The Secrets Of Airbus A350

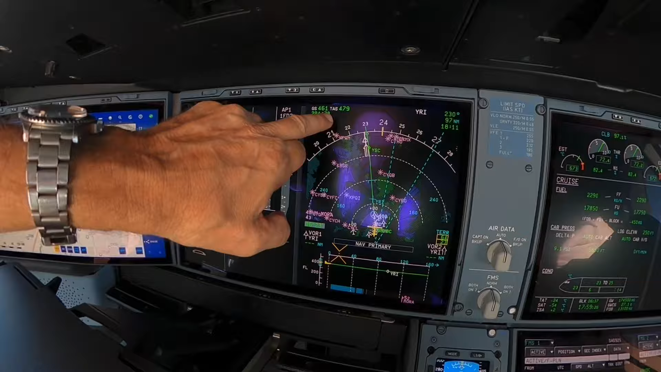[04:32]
Vi är precis vid Bike och Mo. Bike och Mo har vi där, ja. Så stämmer det. Ja, och det kan man se här.